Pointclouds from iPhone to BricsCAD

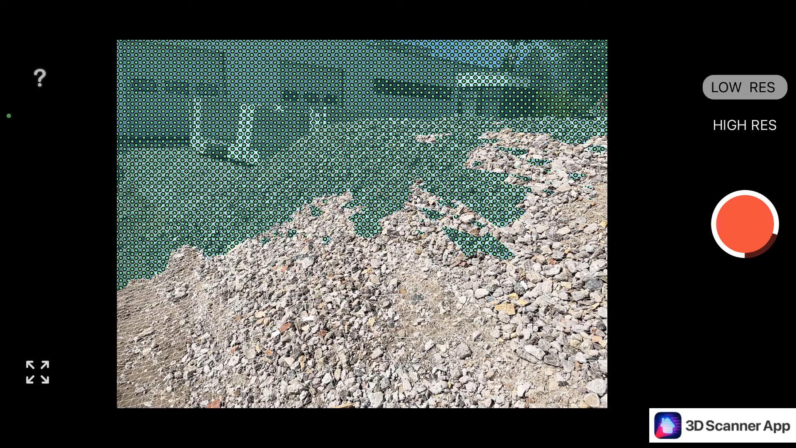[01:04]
Or you can also see here some 3D meshes or also the missing areas in other color.
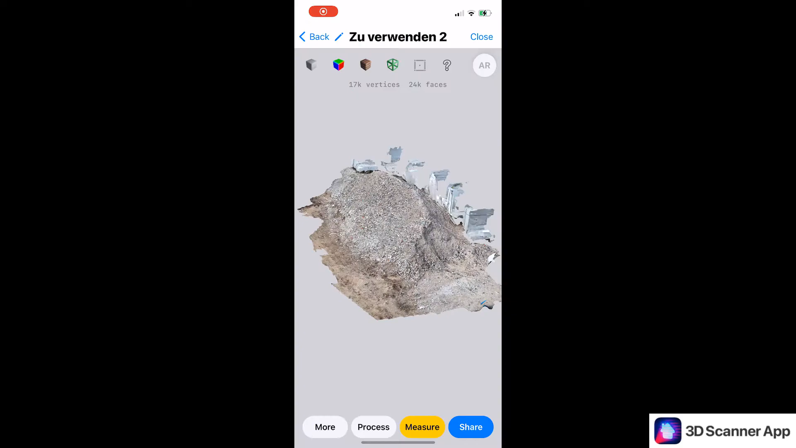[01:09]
So now you see the options inside of the app.
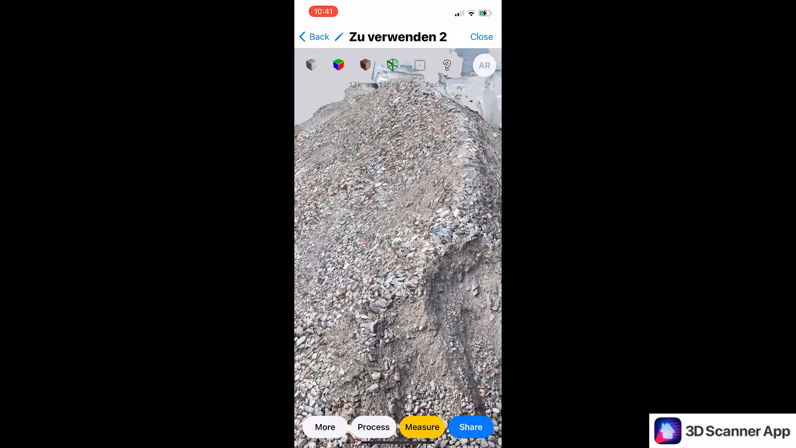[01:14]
I can see the picture, the scan, very high resolution.
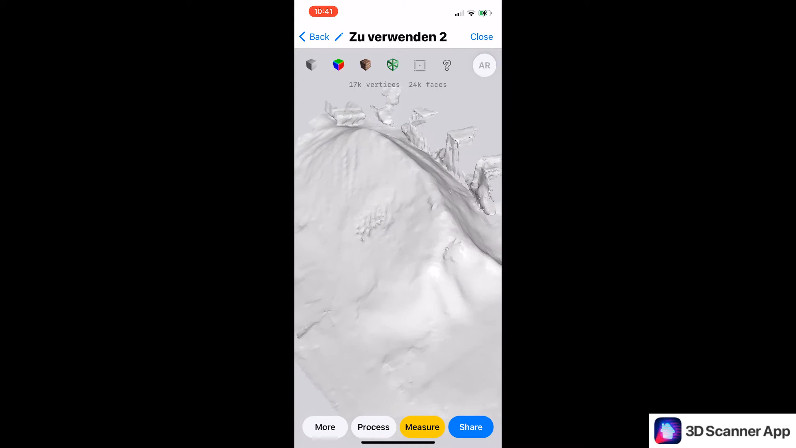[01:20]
I have different visual styles like this gray one.
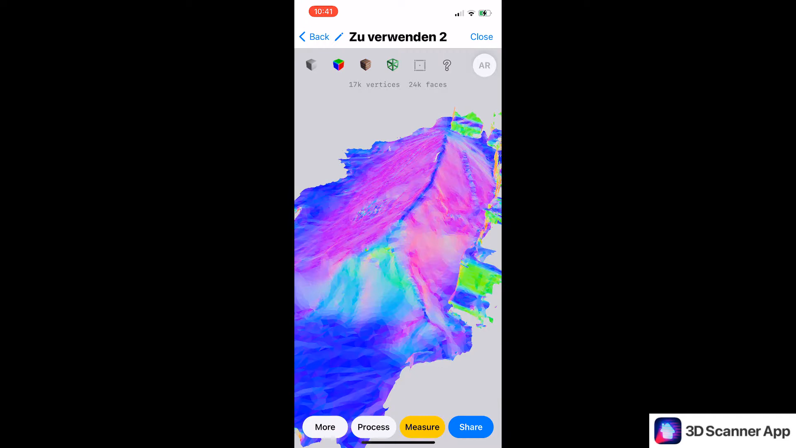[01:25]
Or I can switch to, yes, one more colored one.
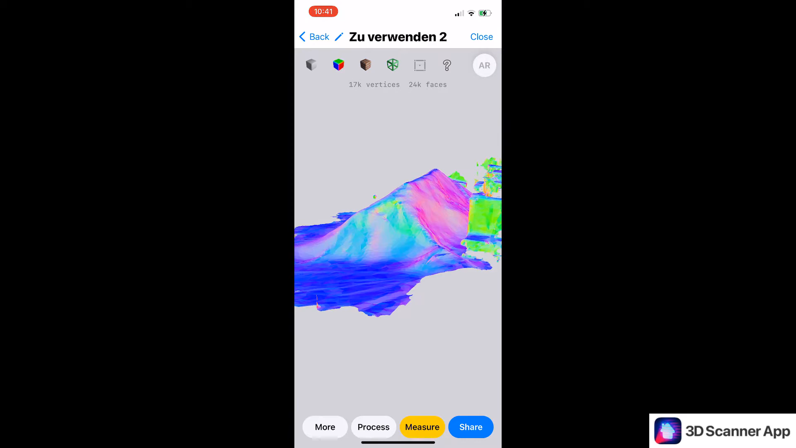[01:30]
Or I can click on this. Okay. Then we have the 3D mesh, and I also have the possibility to simplify my mesh.
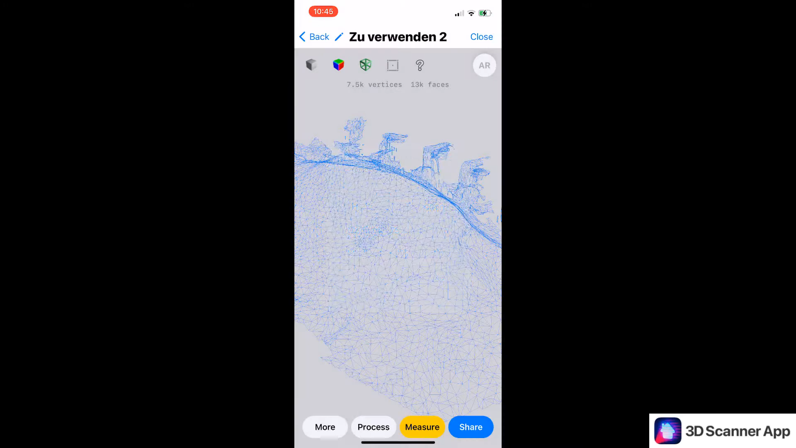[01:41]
I hope you can see that the triangles right now are larger than before.
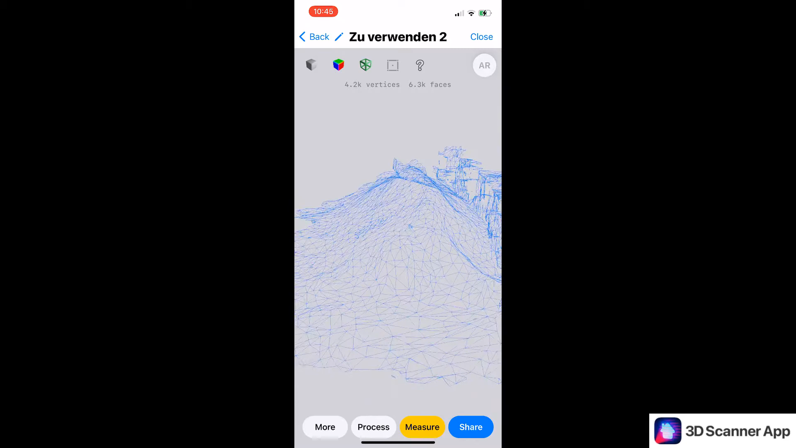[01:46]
I also have the possibilities to measure.
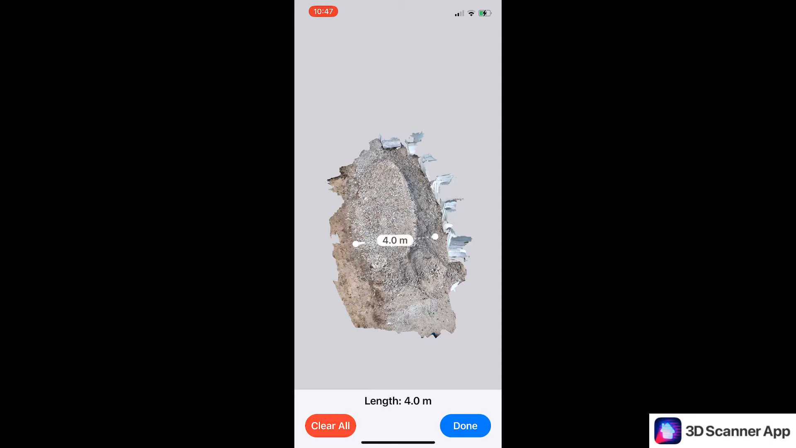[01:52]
So just click one point and the second point.
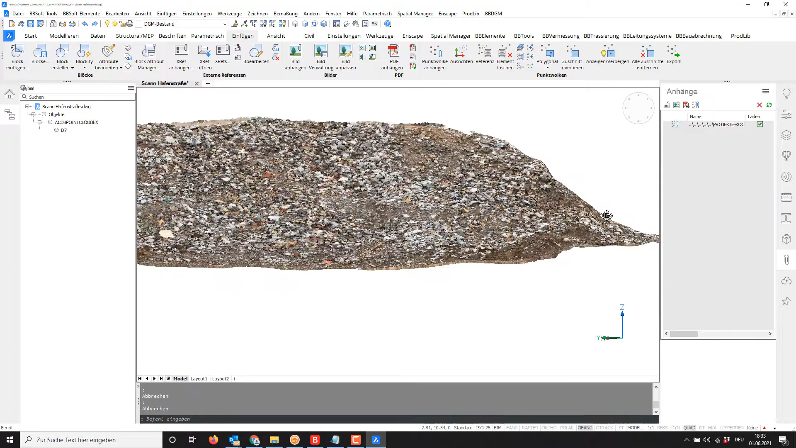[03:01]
Also the manholes are very nice. I can
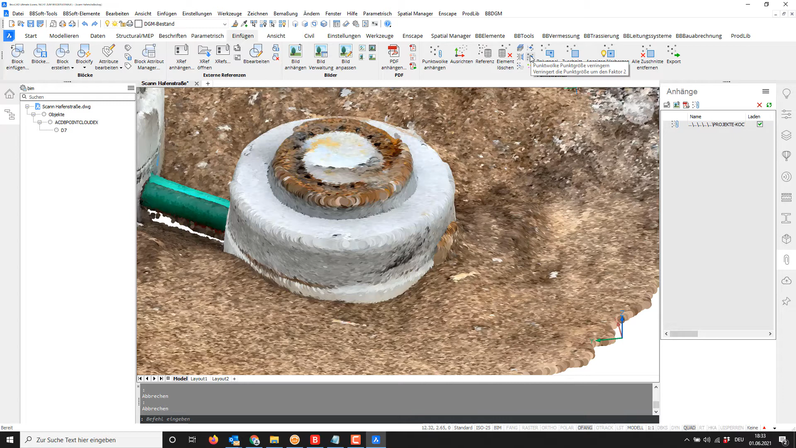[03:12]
make the points bigger or smaller. The colors are captured from the video or from the photo.
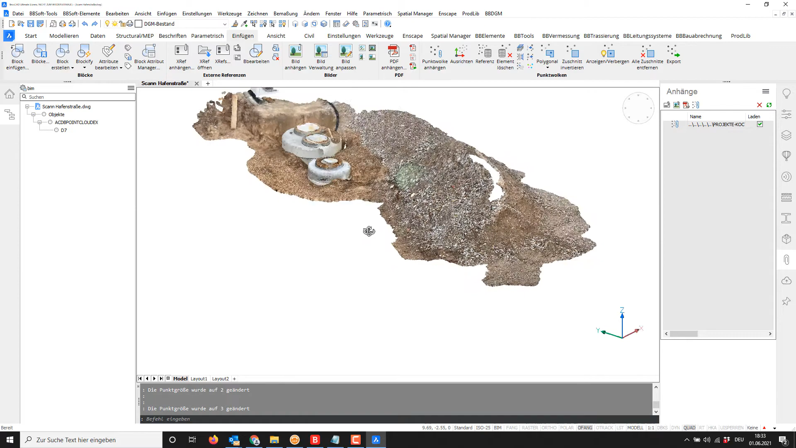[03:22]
Here in this area you see some missing points.